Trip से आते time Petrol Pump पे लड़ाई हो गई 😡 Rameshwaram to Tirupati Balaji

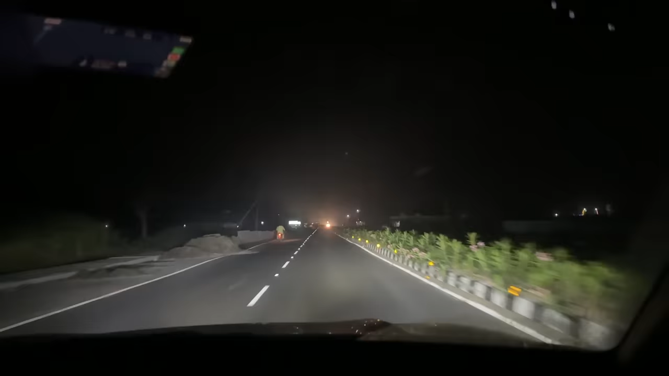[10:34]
बाई एक बात है यहां तमिल नाडू के रोड एक नंबर है बाई कुछ भी कहो मजा आ रहा है दोसो ब्रेकर तो फोच जाना है दोसो बीस किलोमेटर है बस तुरूपती बाला जी पीछे बोड़ देखा तब सांधी से आई अब मैप डालने